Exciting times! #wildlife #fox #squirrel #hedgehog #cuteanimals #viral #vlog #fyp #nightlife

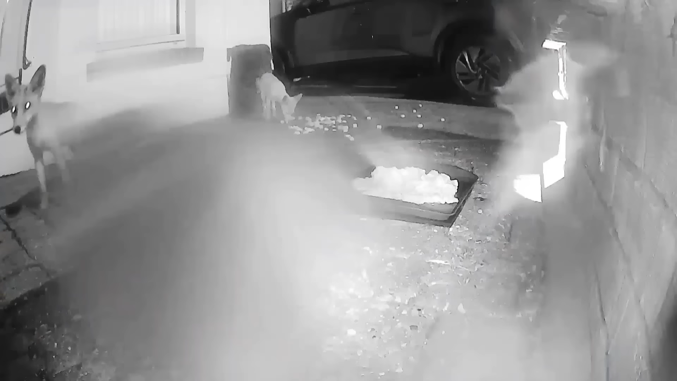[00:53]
visibility as i predicted was not going to be brilliant on this because of the rain on the camera but here we actually have two cubs the one nearest to us
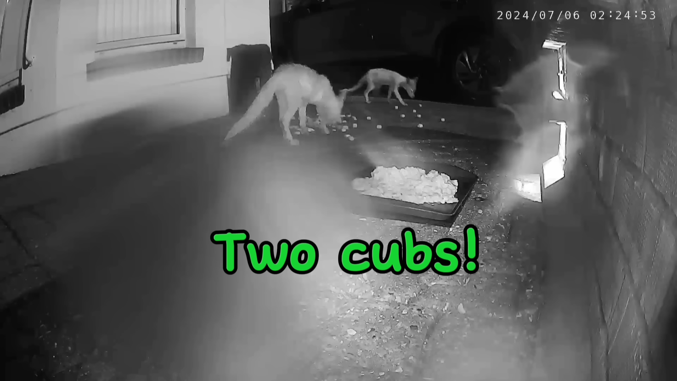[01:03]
looks bigger than the one at the back however when they go together like now they're the same size just need to find out if they're boys or girls one
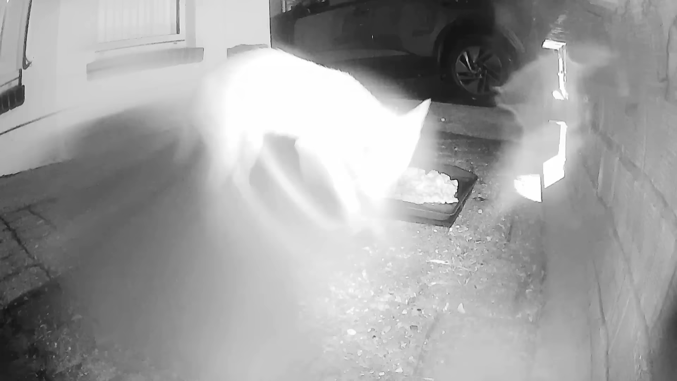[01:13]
of the cubs has come back again i have sped this up a little bit and next we have chip chip just leaving and guess who this is
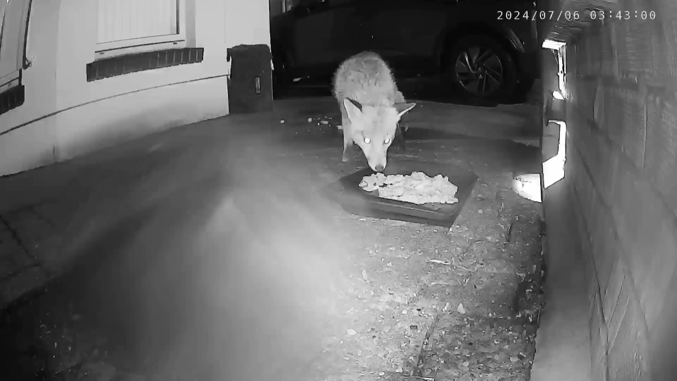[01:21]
it's ringo he hasn't been for four weeks and three days in saying that though he looks really really healthy he's a big size so he's probably overeating wherever else he is getting the food from but it's just so lovely to see him the wound has almost healed i think just a little bit of scarring there anyway he was around for quite a while one of the cubs is then back again he's there for a little while having a little look around sniffing at the light etc eats from the tray before leaving again
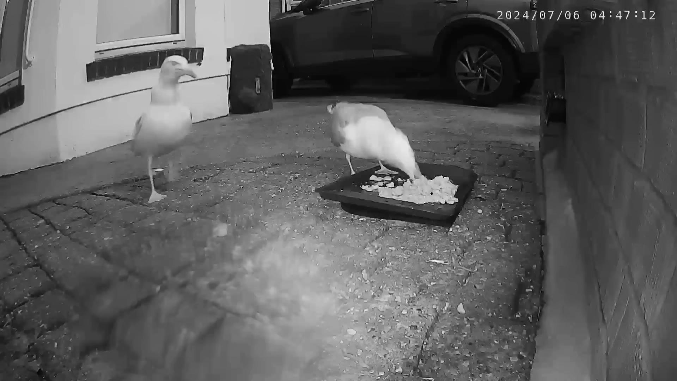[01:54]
we then have two seagulls arrive